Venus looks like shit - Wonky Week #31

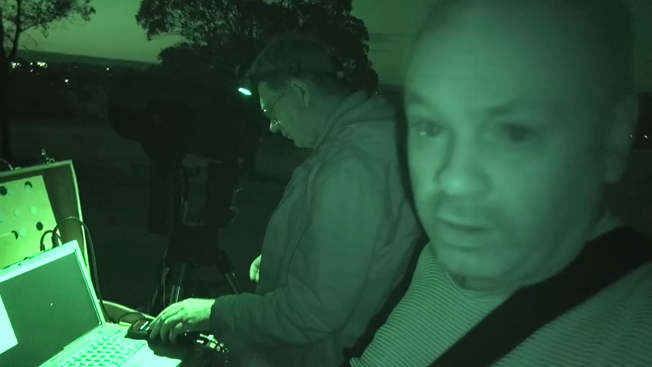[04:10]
Tony's trying to see Venus with his scope. He's taken out his camera. That's pretty radical. Desperate is the word you're looking for, Peter. Desperate. I think he's going to put an eyepiece in.
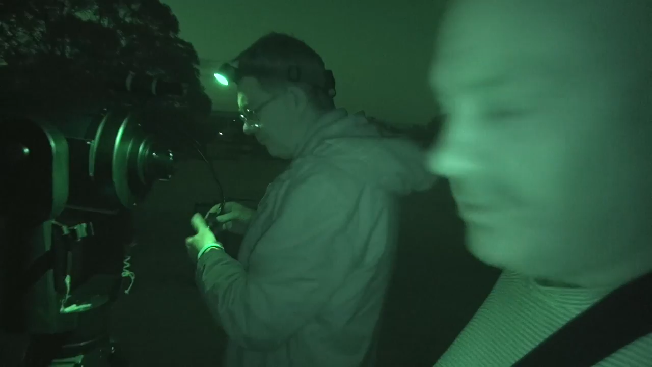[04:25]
No. Wash your mouth out. Oh, he's not going to put an eyepiece in. He's getting rid of the paper.
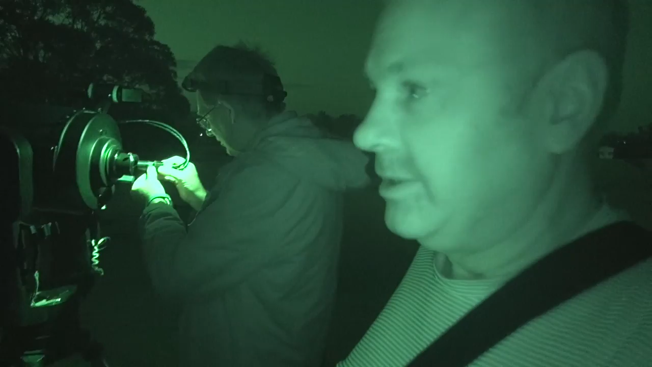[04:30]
He's getting a little bit carried away there.
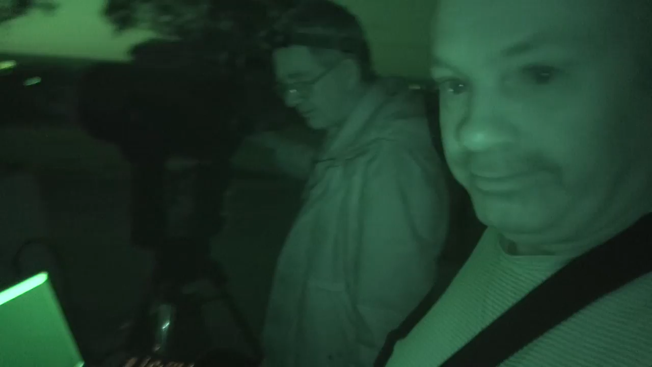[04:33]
High magnification. Let's see what Venus looks like.